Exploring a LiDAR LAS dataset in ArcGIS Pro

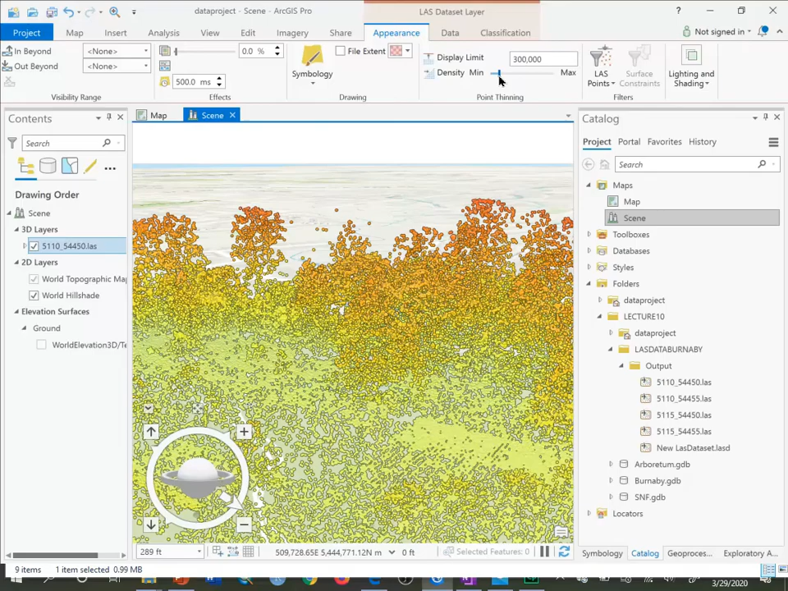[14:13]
So let's go back there. Back to the defaults. Now, we can also filter out different returns. Let's say right now the default is all points.
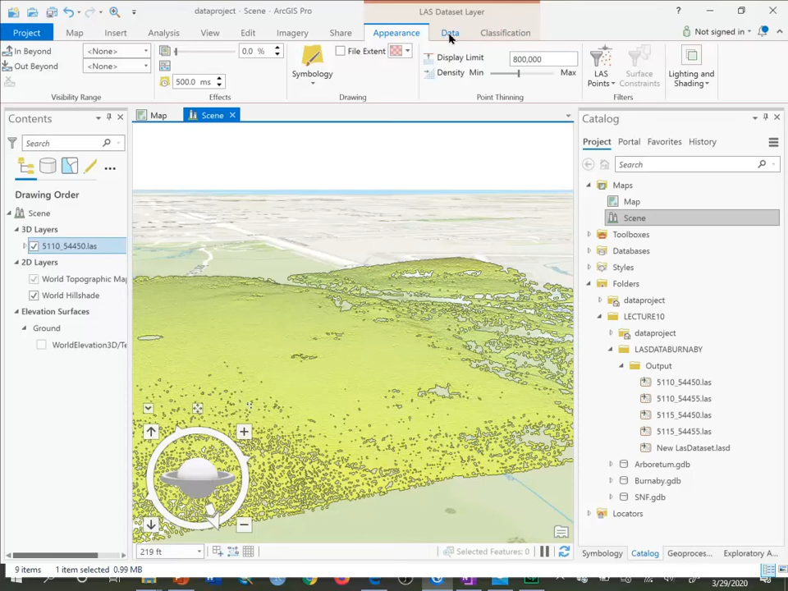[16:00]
The other way I can visualize ground is I can click on Symbology here and say Show Elevation.
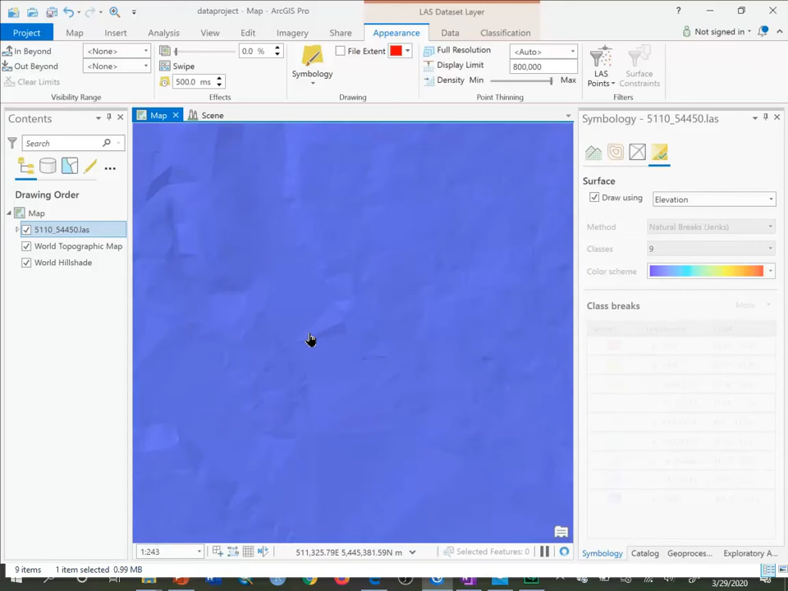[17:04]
And you'll see those kind of triangular facets as I zoom in between points. So that can show very detailed ground level information. Clearly, it'll be more detailed where there's less trees.
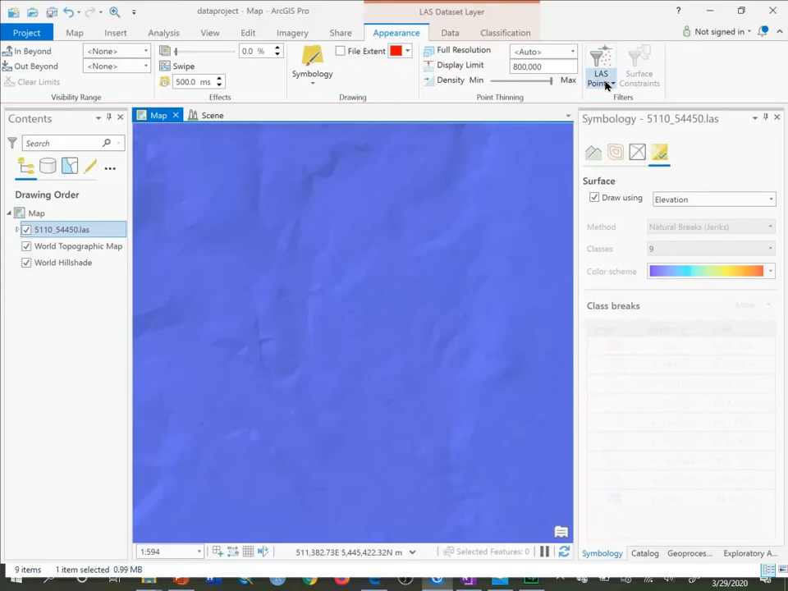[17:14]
If I filter it to show non-ground, just trees,
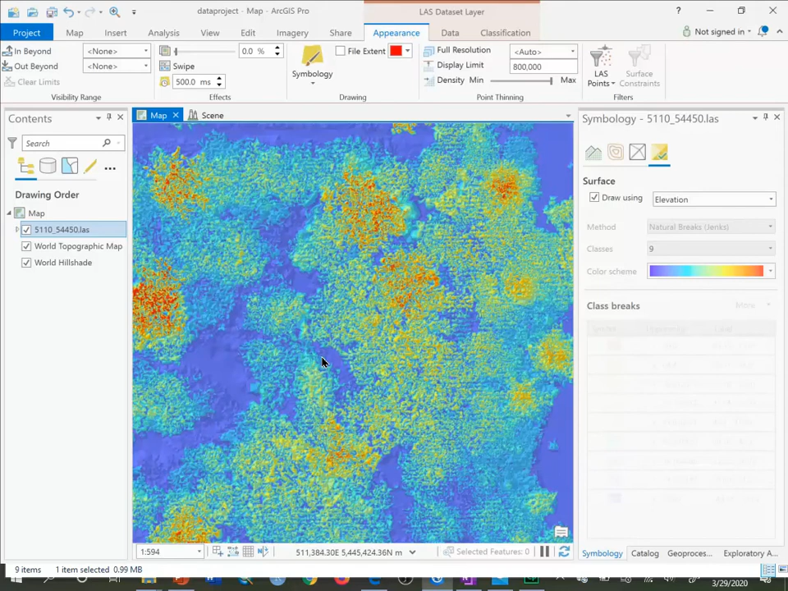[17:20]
or anything but ground, this is what it gives me here.
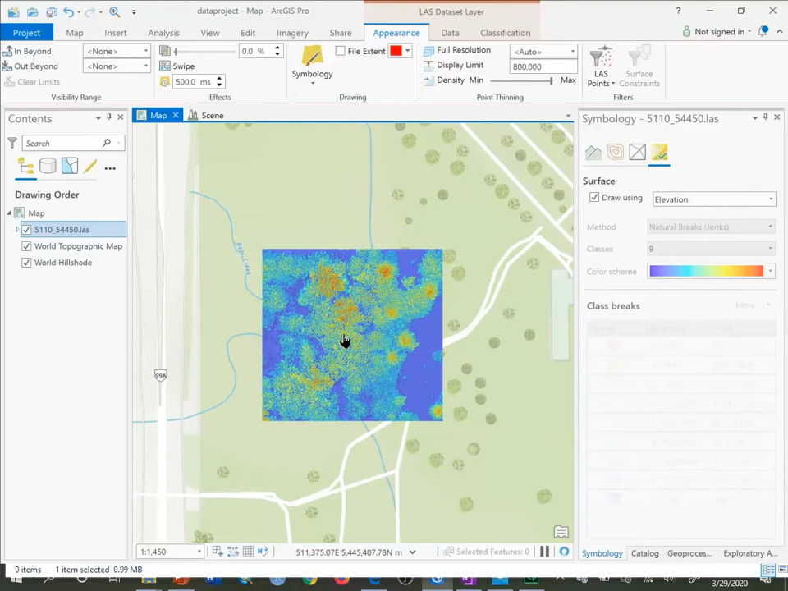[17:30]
Also in the Symbology, you can look at, if you want the slope, you can choose slope. And it creates a slope image, or triangular irregular network.
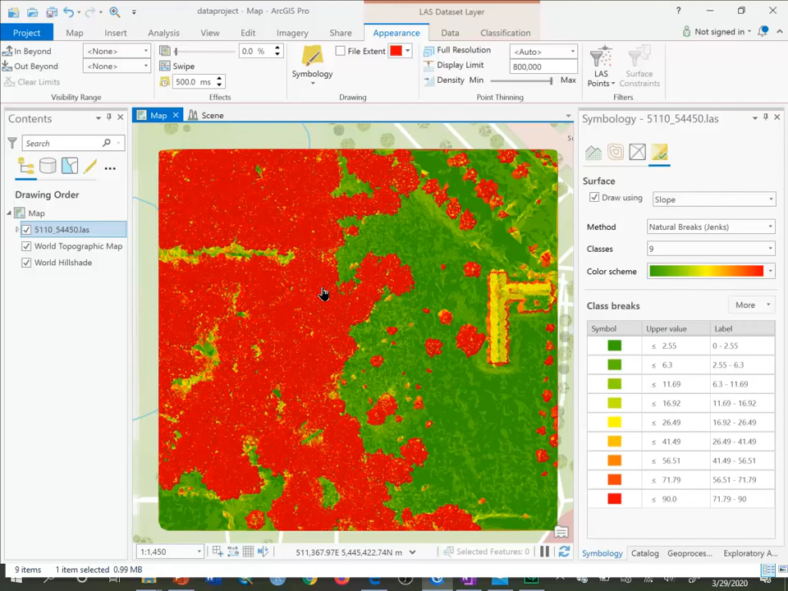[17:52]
And here, reds are higher slope, and greens are lower slope. And even aspect.
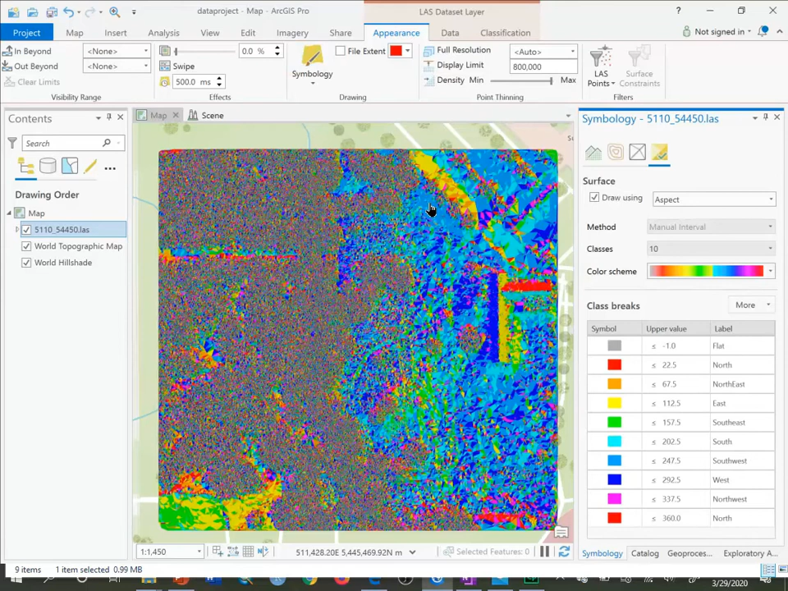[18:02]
So that's the direction of the slope.
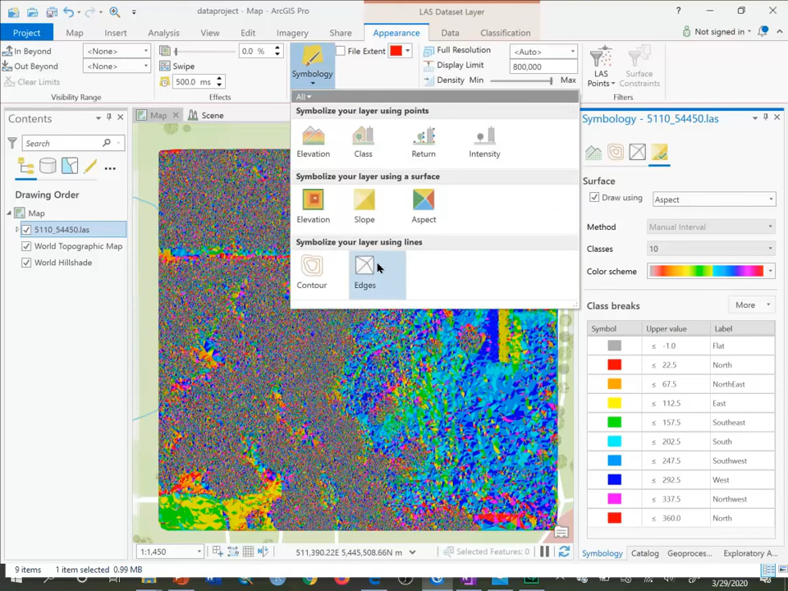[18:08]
You can also contour, if you have your elevation data, for example. If we go back just to elevation.
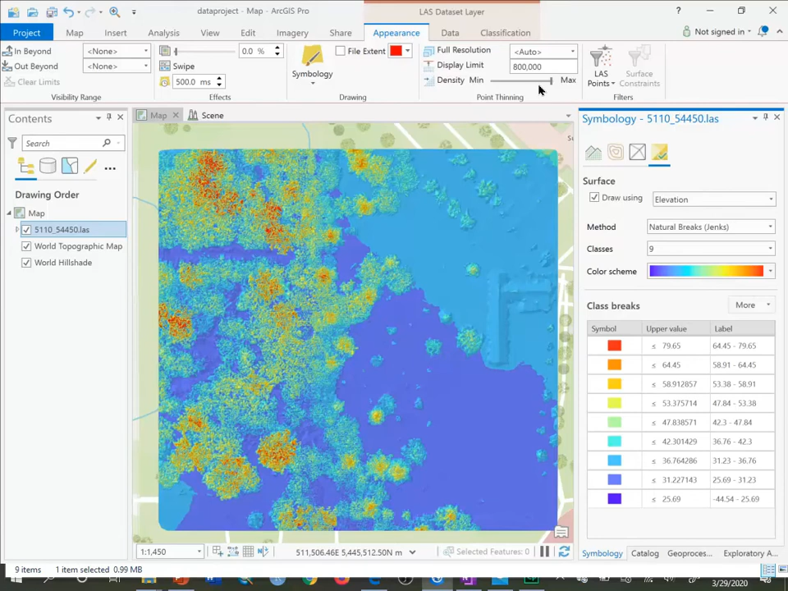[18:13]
I just want ground, back to ground there.
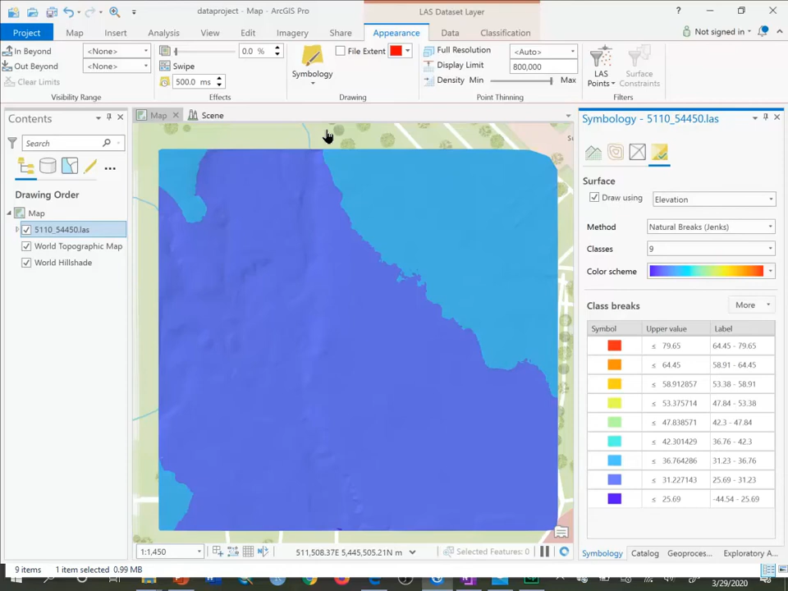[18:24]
Then I want to, let's say, show contours, or draw contours.
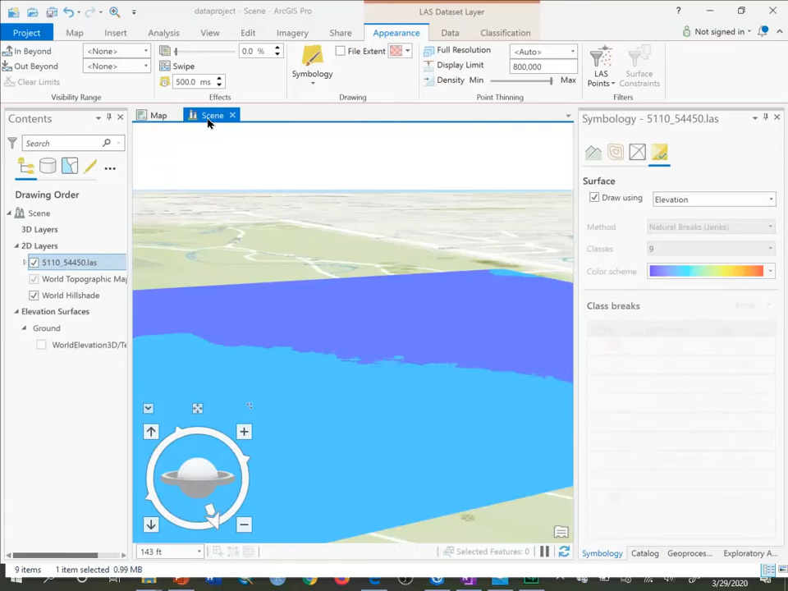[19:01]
Going back to my scene, I'll just filter all points back on.